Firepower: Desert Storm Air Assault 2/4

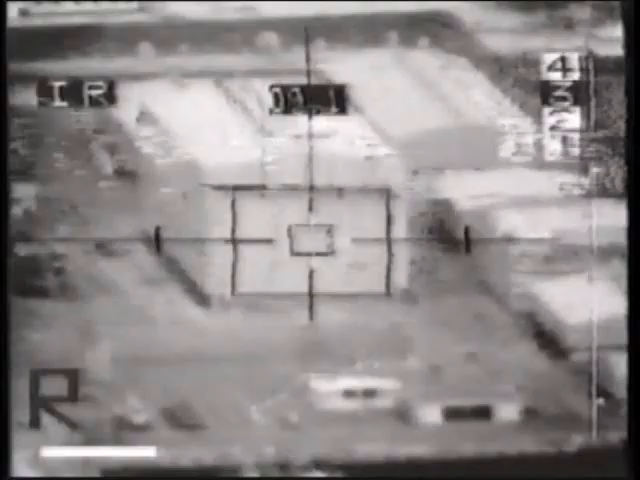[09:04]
This gun camera footage shows an Iraqi hangar being destroyed by an AS-30L missile.